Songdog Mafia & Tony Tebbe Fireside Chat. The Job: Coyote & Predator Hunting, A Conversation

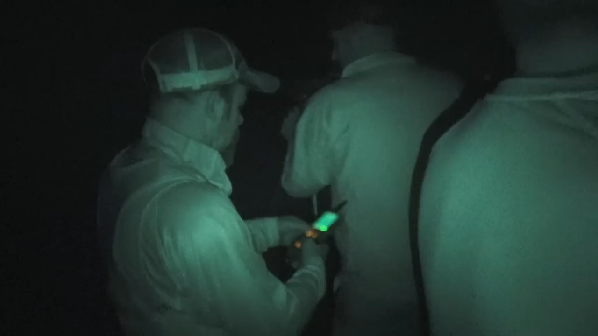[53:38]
That remote range on the outlaw of the Night Stalker is crazy unbelievable.
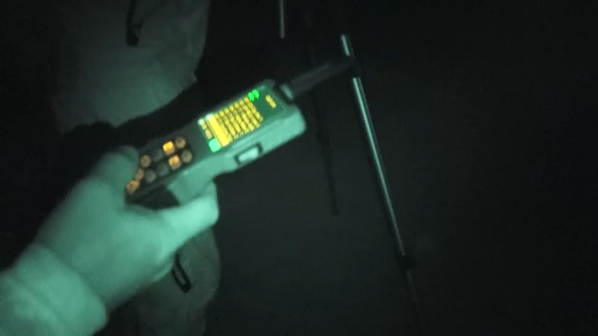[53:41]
We advertise it for 300 yards. I did it at 750.
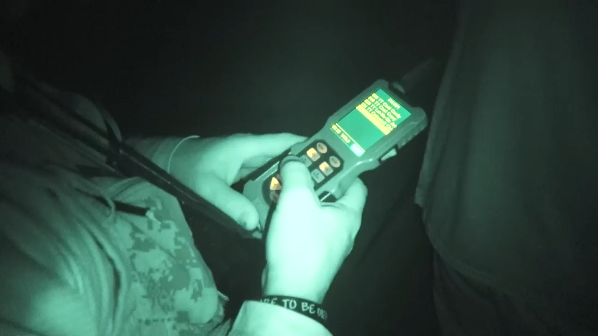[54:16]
Level 9, jackrabbit distress, and it sounds to me just right.